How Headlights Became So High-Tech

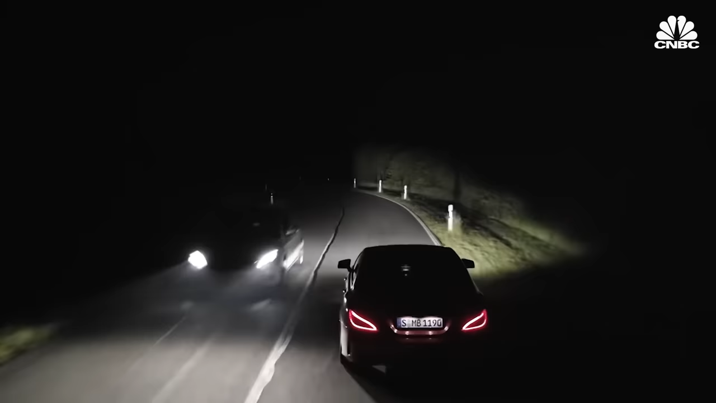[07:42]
which meant drivers would be able to see the sides of the road and would be able to see a bit better when making turns are driving on a curvy road.